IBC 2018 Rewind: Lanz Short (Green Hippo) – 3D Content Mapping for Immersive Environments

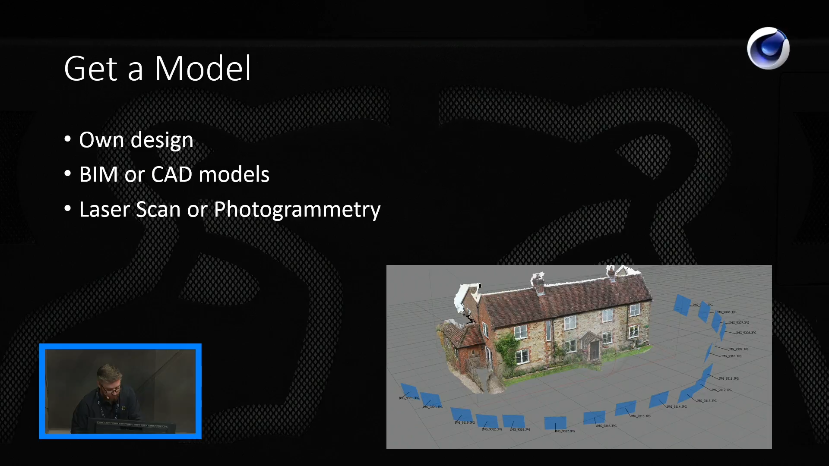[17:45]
The picture here shows the process of photogrammetry. I walked around the building taking photos from all the positions shown and then put them through a photogrammetry application to get the model. So photogrammetry is really fast, it's cheap. However, it has its limitations. It doesn't work well on shiny surfaces or windows or really dark shadows. It isn't millimeter accurate.